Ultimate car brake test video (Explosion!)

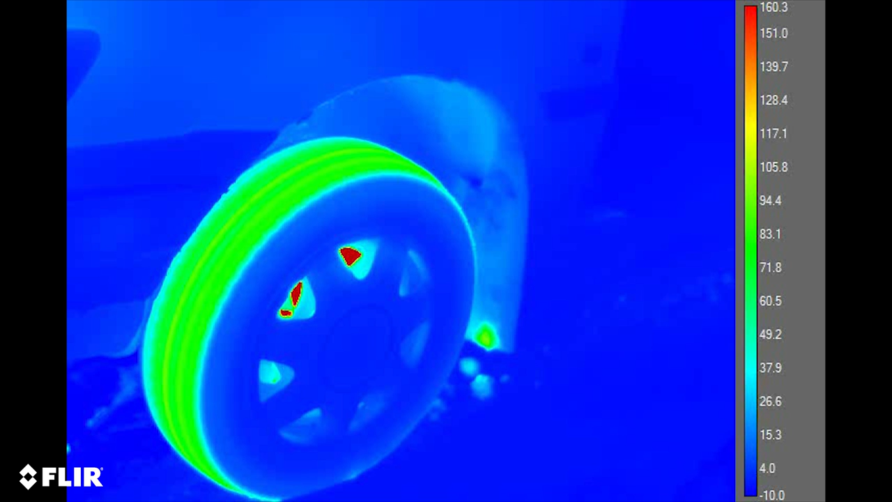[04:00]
Quite hot anyways, and you can see some rubber that is sprayed on the car and brake is very hot.
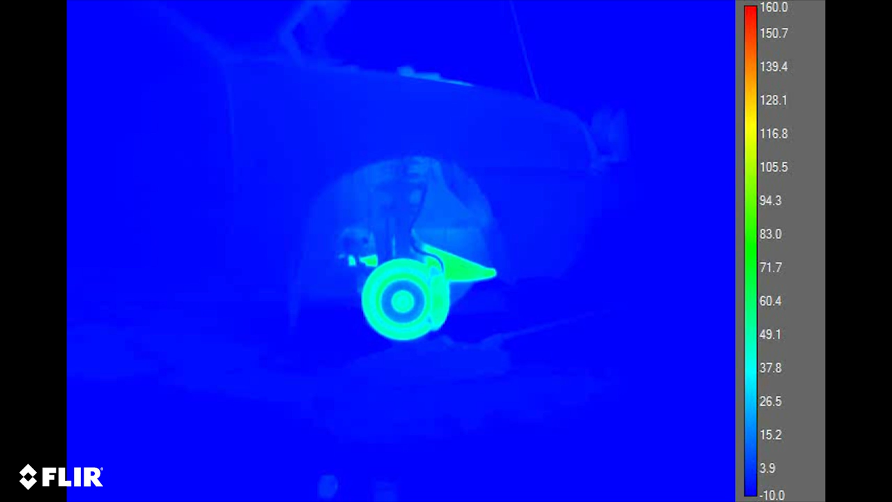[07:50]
And unfortunately we didn't have our camera set up to the high temperature range. So this is just from 0-40 to 160 degrees of Celsius.
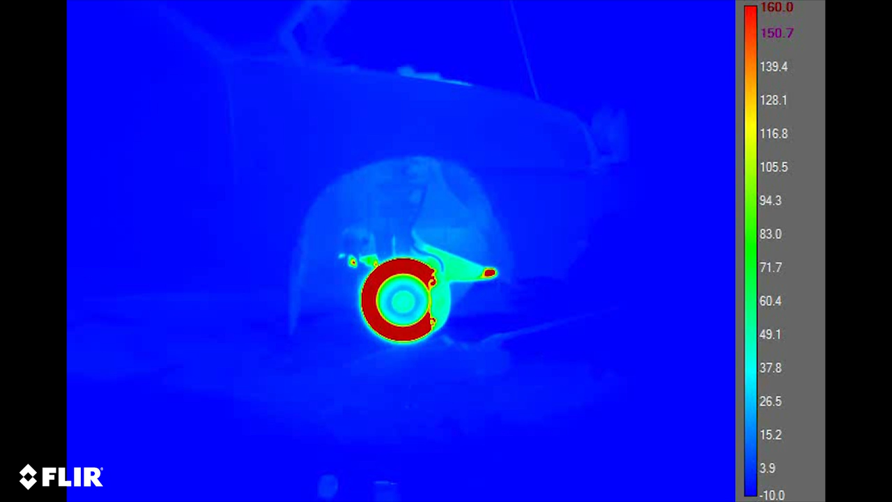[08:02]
So the brake is going to be over that all the time. But I think this is kind of cool. You can see a lot of different things that you couldn't see with the higher temperature, because that is from 300 to 2000. So there isn't anything else than just the brake disc showing on that setup. But now you can see the smoke coming out and
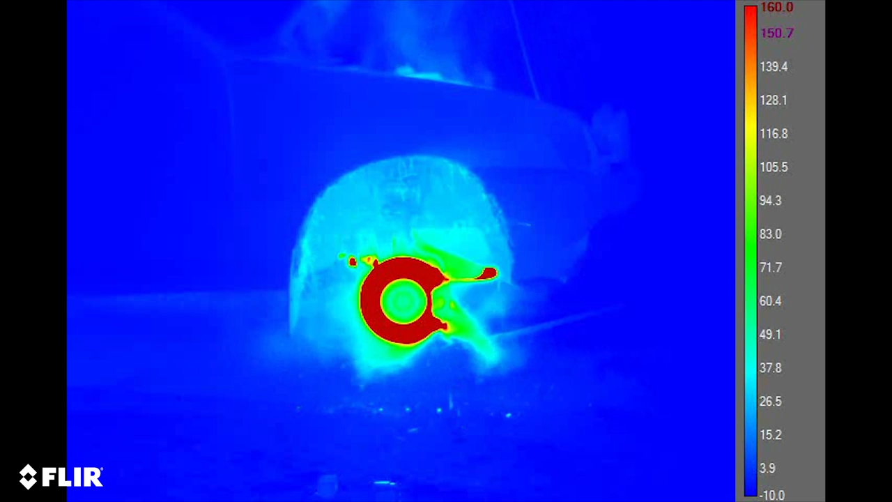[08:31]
sparkles dropping out of the brake and flames and stuff like that.
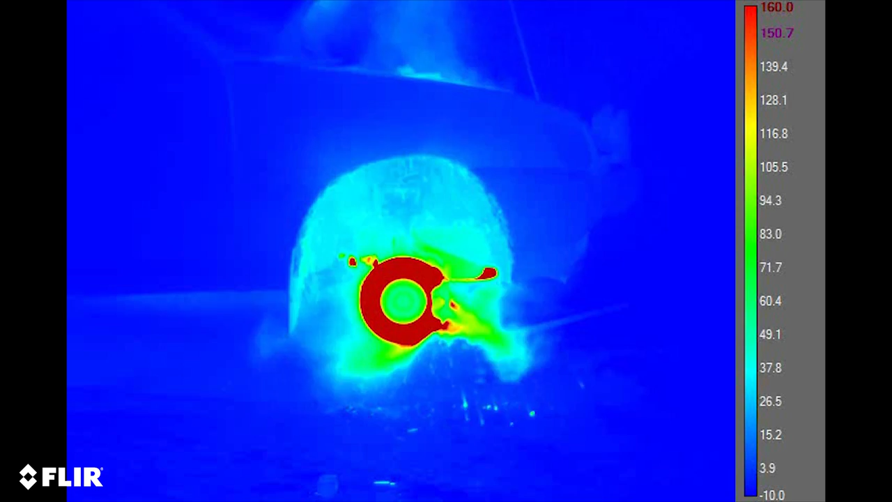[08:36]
And I think the brake is going to explode quite soon.
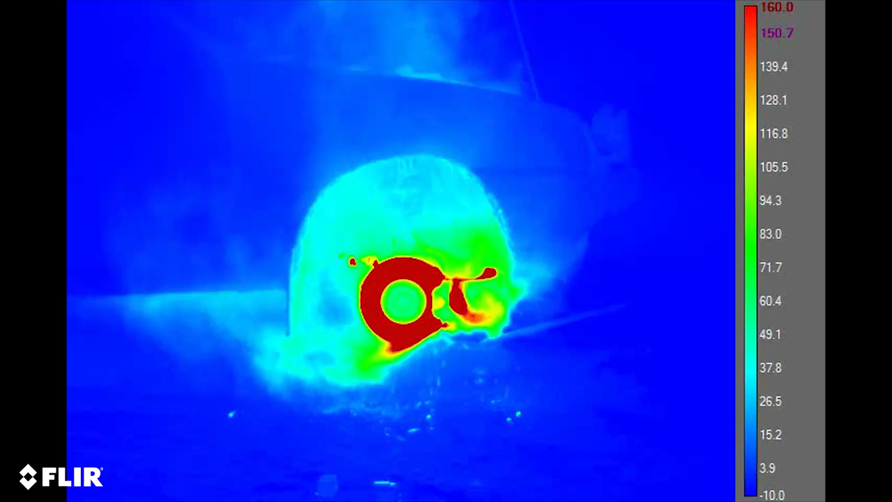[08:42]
Yeah, here it was.
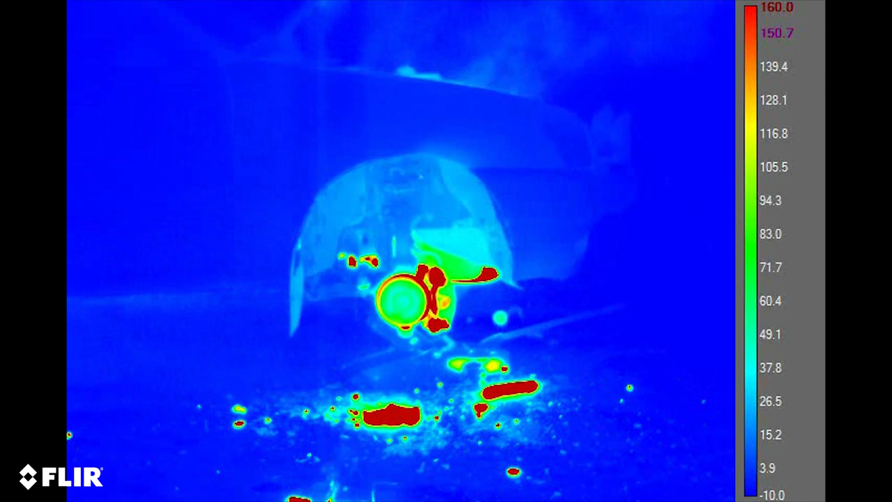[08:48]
And now you can see the GoPro burning on the lower side of the screen.
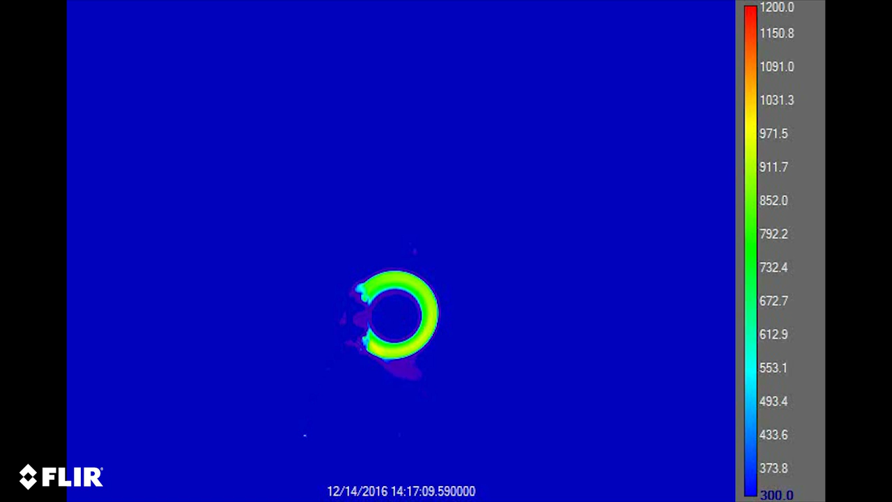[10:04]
And now it's going to reach its maximum temperature. it was about 1,100 at this moment when it stopped for some reason.
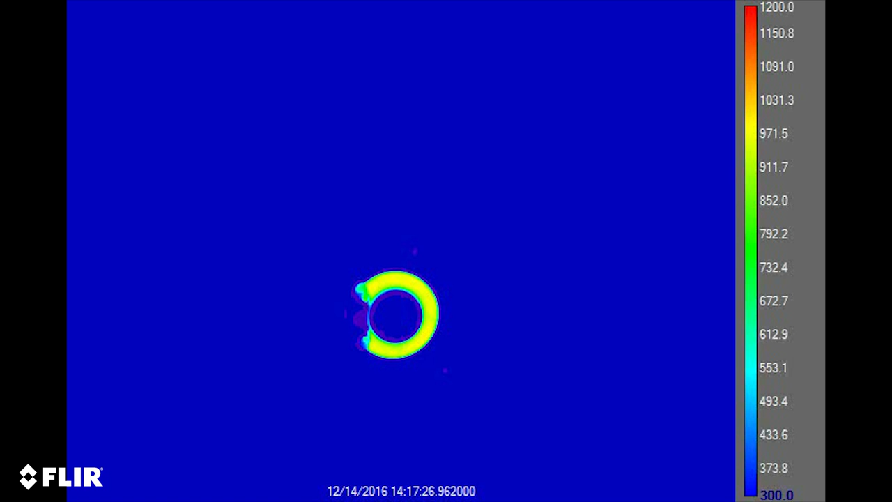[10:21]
But as you can see, you cannot see anything else than the brake disc and the pad. The brake pad was about 300 degrees Celsius, so that was also quite hot.